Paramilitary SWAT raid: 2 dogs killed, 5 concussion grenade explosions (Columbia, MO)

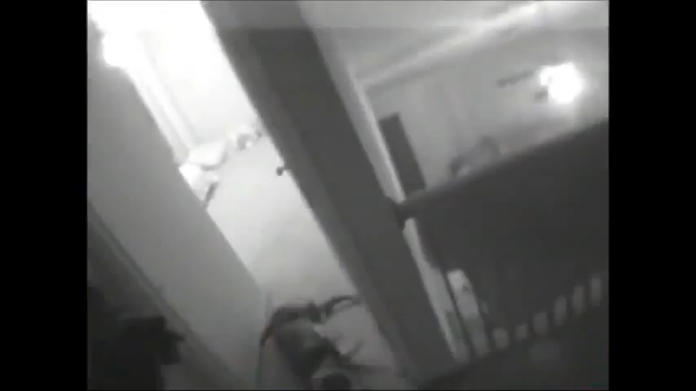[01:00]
Watch out. You shoot him straight down. Straight down. Floor. Yeah, I know. He's gone. Do not move. Dog's in a room. We got a dog in a room.